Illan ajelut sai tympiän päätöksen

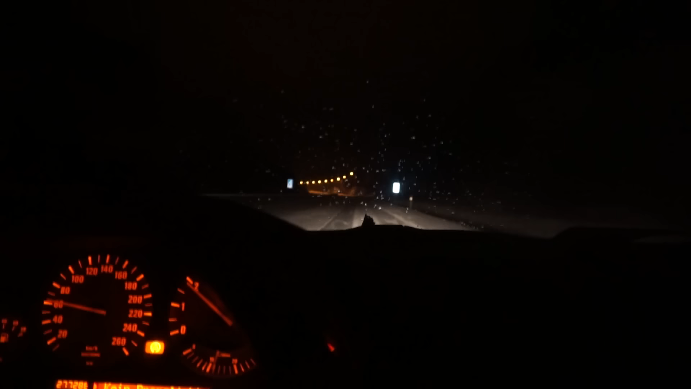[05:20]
No, jospa tämä tässä ennen toivakkaa, niin tienpintakin rupesi olemaan tämmönen ihan lähestulkoon kuiva. Ei ole lunta. Mutta toivotaan nyt, että toivakassa ei olisi niin paljon satanut lunta. Niin. Ei ole sitten toi pienempi tie ihan hirveen liukas. Mutta nyt ollaan jo aika lähellä. Tää on kyllä siisti tää